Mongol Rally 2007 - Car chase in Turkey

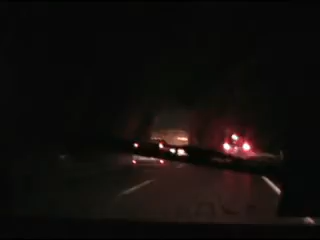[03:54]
Please cut in the hard shoulder. Just, yeah, no, that's fine. Push me out of the way. Oh my god! He's just cut up a policeman. Is he chasing after him now? He just put his lights on. Yeah. This is awesome. Get in.